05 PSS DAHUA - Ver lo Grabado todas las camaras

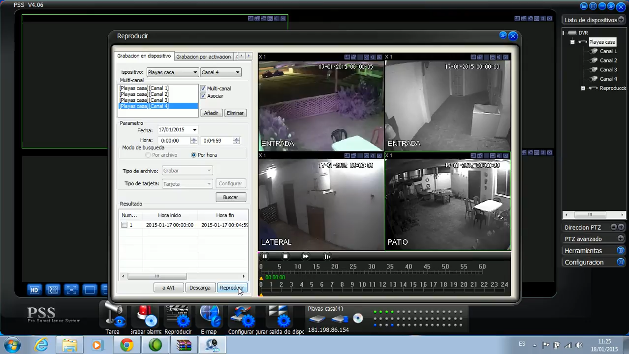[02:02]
No como en el video anterior, que solamente tenía una cámara, sino ya dispongo yo de las 4 cámaras. Espero que les parezca interesante este video. Y continuamos dentro de un momento.